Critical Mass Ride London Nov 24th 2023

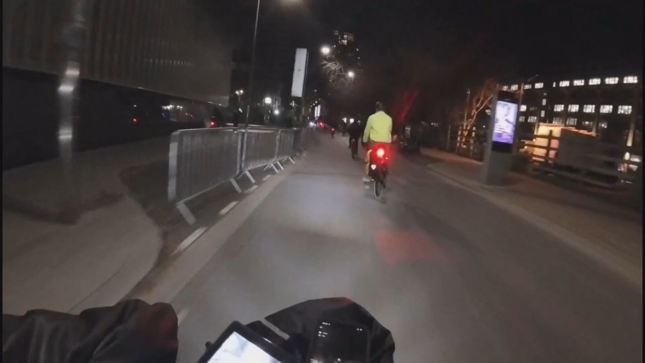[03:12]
I'm at the back, unfortunately, but you know, these things will happen. And the display of lights, different bikes, you know, smell of dope, I've got to say. It's basically a very good atmosphere. No problems whatsoever so far.
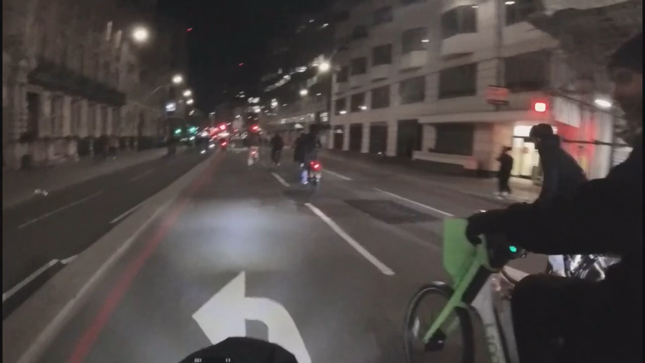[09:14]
That's the flag off the back. Like I said, excellent stuff, you know what I mean? Oh shit. Hopefully he's not hurt. I guess someone really did it too hard. Yeah, that's it. I mean, that is one of the downsides. There's always someone that has got to show off.